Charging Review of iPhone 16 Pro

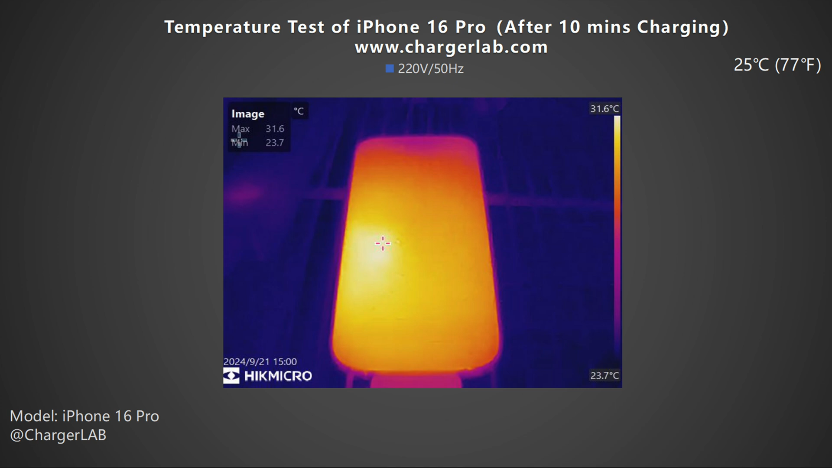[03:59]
On screen: max 31.6°C, scale top 31.6°C, scale bottom 23.7°C
After 10 minutes of charging the maximum temperature on the front is 31.6 degrees Celsius. The back is 34.6 degrees Celsius. After 20 minutes the maximum temperature on the front is 32 degrees Celsius. And the back is 33.8 degrees Celsius you can see that except for the upper and lower ends the temperature of the entire back panel is uniform. After 40 minutes the maximum temperature on the front drops to 31 degrees Celsius.
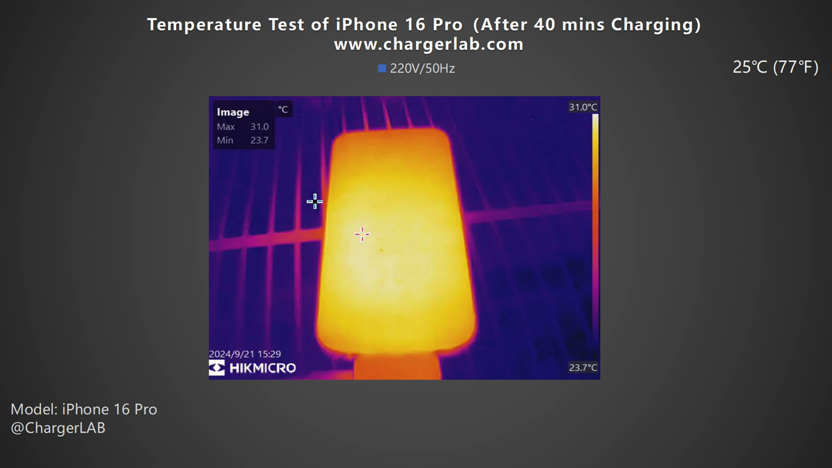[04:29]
On screen: max 31.0°C, min 23.7°C, scale top 31.0°C, scale bottom 23.7°C
The back is 31.9 degrees Celsius.